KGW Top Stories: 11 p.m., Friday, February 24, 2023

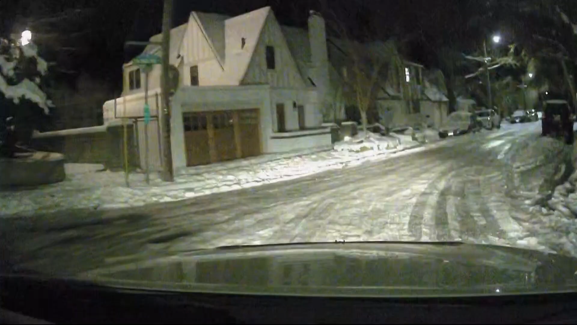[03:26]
I'm going to flip around the camera, show you what the current conditions are. In southwest Portland, we are heading towards the West Hills here.
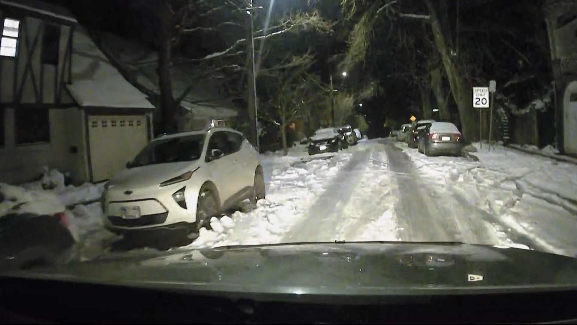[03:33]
We are clearly on a neighborhood road. It's a lot more slick than some of the main roads that we have seen. You have a lot more ice, a lot of refreezing, you can tell.
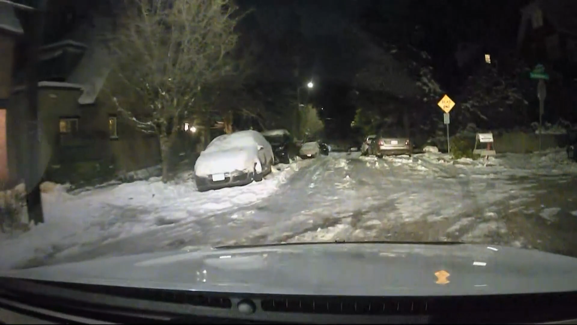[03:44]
Priority number one for agencies since Wednesday, like ODOT, PBOT, was clearing roads for emergency crews, but they are still feeling the effects of the cold, of the ice, and of the snow.